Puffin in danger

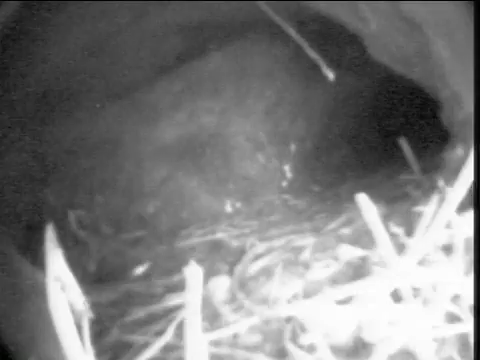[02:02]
Each puffin pair has a burrow that can be several meters long.
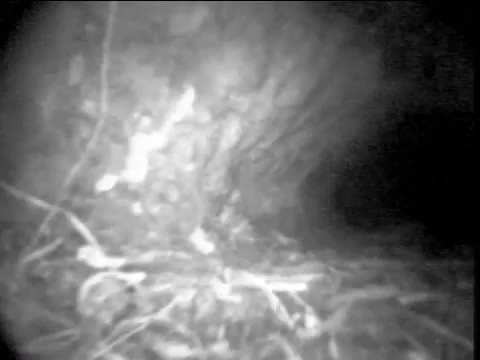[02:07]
The nest is deep inside, and one chamber is used as a lavatory.
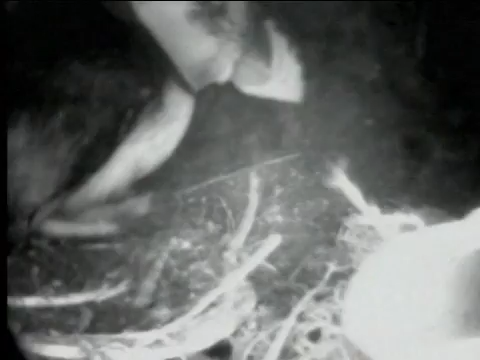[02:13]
They dig the burrows over their beaks and feet, and often become very dirty.
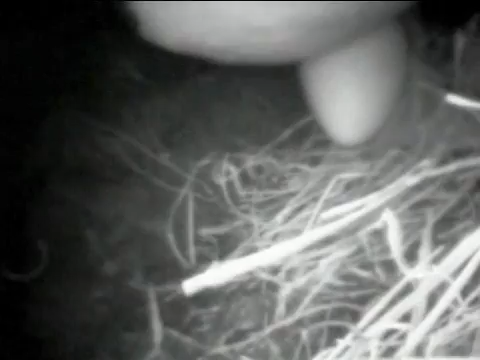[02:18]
The puffin lays one egg per year,
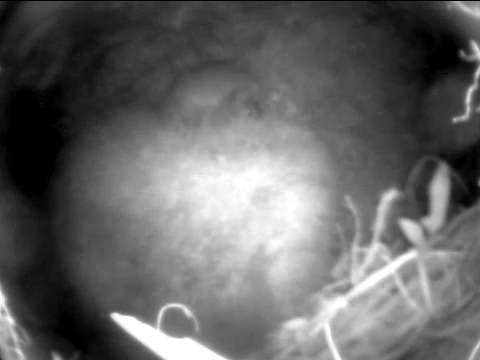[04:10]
Most pufflings did not get enough food, and died inside the burrows.
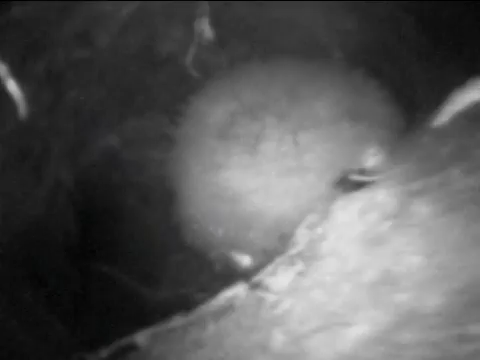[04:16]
They are pulled out, since the puffin wants to come back to a clean burrow next year, and therefore, the hills were sometimes full of dead pufflings.
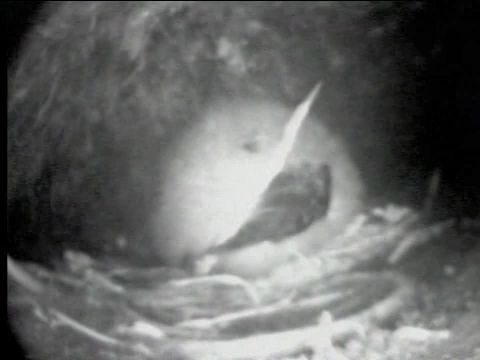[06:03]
These pufflings did not get enough food, and are taking their last breath of air.